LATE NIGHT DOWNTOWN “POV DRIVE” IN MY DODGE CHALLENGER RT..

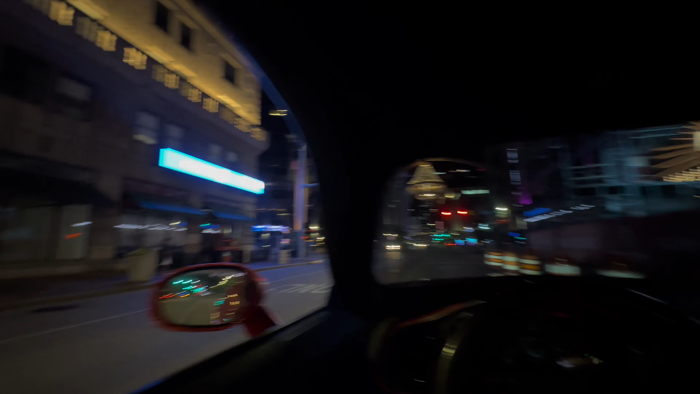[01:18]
As all I can see, man, like I said, the scenery look nice and shit on the nighttime
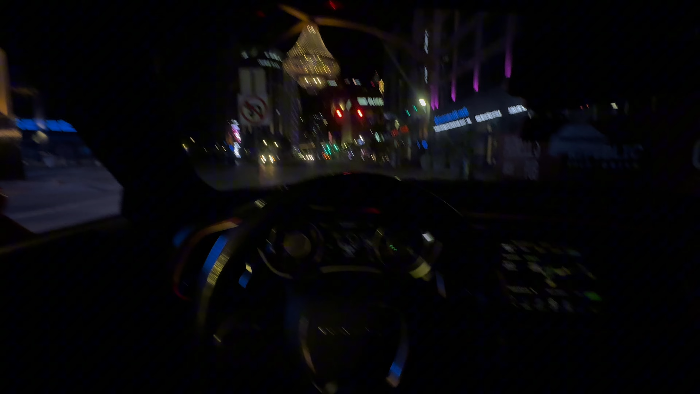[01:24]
side. The red lights don't even look like they red on the camera. What the fuck? They look dim.
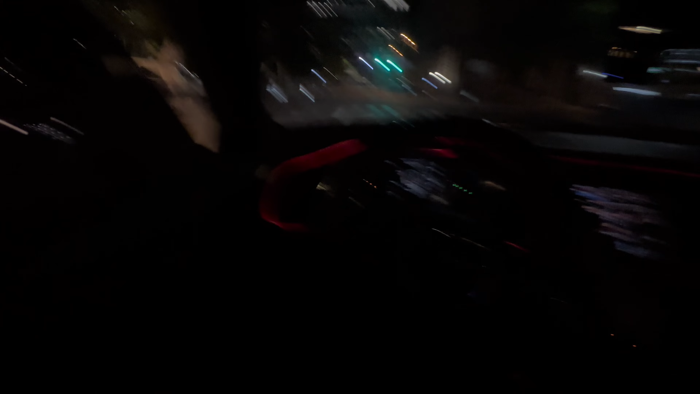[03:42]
Oh no, is this a pothole?
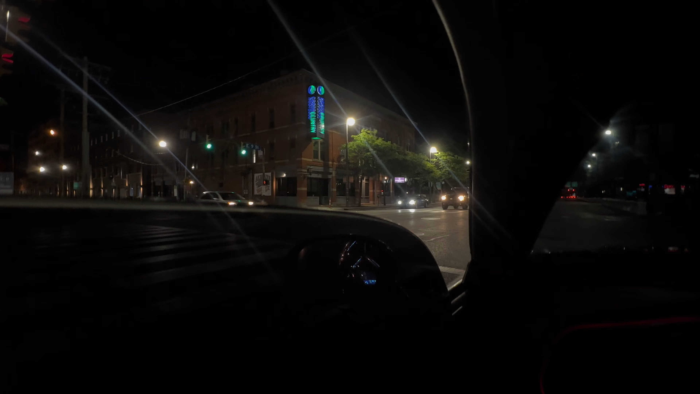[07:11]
That's where that scout was at. That nigga turned. Definitely was about to go do something. No, that's where that scout was. It looked like he was about to do something. Well, by the way, I had slowed down on that bit. No, we still gonna go down this bitch. Oh my gosh.
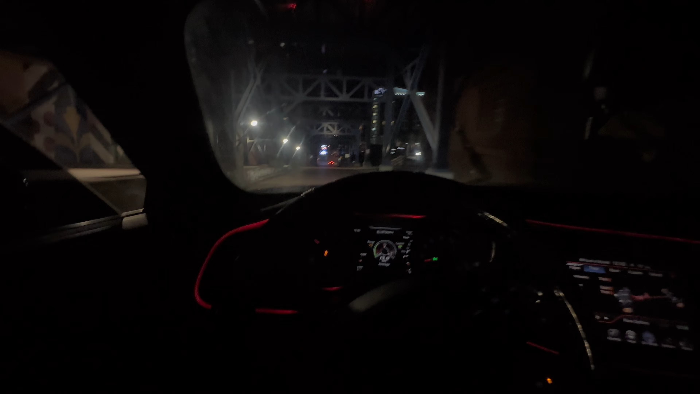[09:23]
Nah, the water is. Bitch, I'ma hit a U-turn. Fuck is they talking about? Oh my gosh, y'all, we made it. Why did I feel that bitch go sideways uphill?
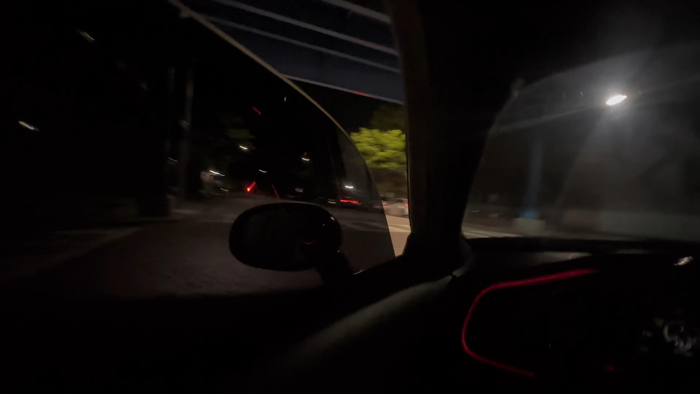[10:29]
I am too. He's turning around and so am I. Look at that.
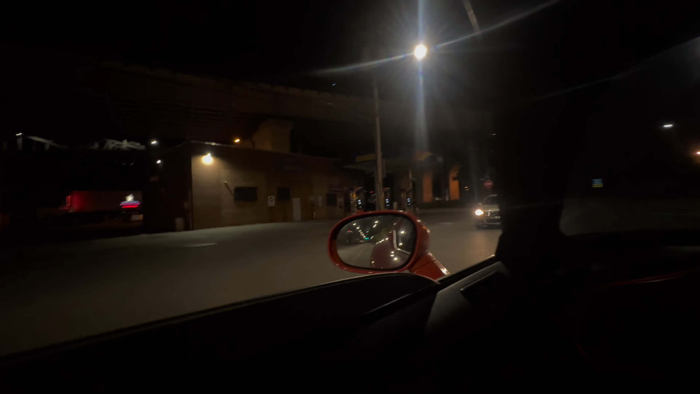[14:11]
Goddamn strip club? Hell yeah, it is. I ain't even noticed that shit.